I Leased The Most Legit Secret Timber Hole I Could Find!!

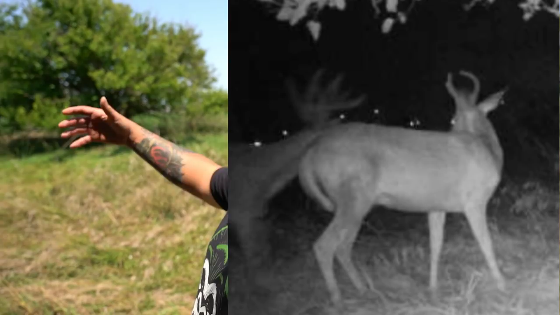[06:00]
of a bigger deer in the back all you get is a side profile so you don't really know you can just tell he's significantly larger than the other ones as you're talking okay and uh